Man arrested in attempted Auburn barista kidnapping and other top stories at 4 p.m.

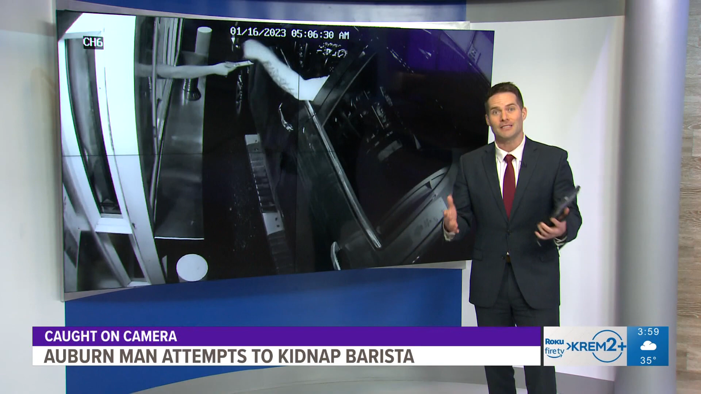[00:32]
And they shared this video, they say, which shows the man pulling up to the window just after 5 o'clock yesterday morning. So take a closer look.
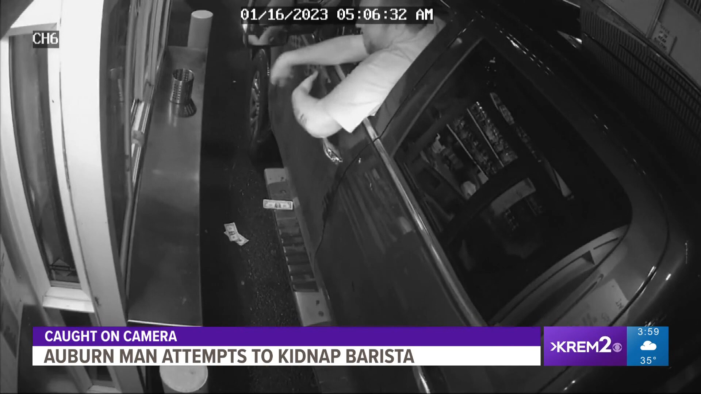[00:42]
The barista is seen handing cash back to the suspect through that window. When he suddenly grabs her wrist, he tries to pull her through the drive-thru window. He also appears to use what looks like a looped zip tie to try to drag the barista out of the window and into his truck as she handed him change. That barista, though, was able to fight off the attacker who dropped his cash onto the ground and then took off on his pickup truck right there. Police say that man did have a unique tattoo on his arm. It read Chevrolet right there, his left forearm. The barista was working alone at the time, which is common.